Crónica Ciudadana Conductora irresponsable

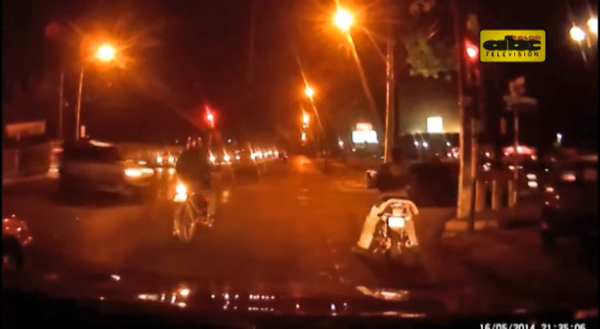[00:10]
En él se puede observar cuando una conductora cruza imprudentemente el semáforo en rojo y casi ocasiona un accidente.
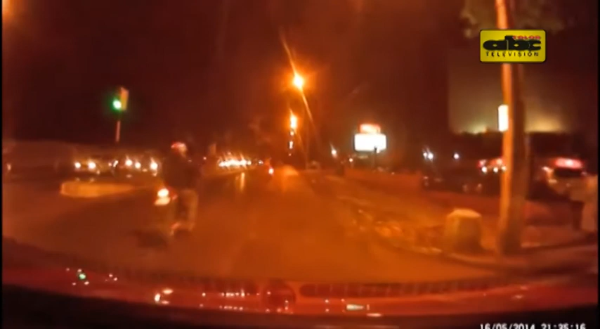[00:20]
Según la denuncia, el vehículo era manejado por una mujer y esto ocurrió sobre la avenida Félix Bogado, en su intersección con 18 de julio, en la esquina de la iglesia Santa María y San Nicolás de Asunción.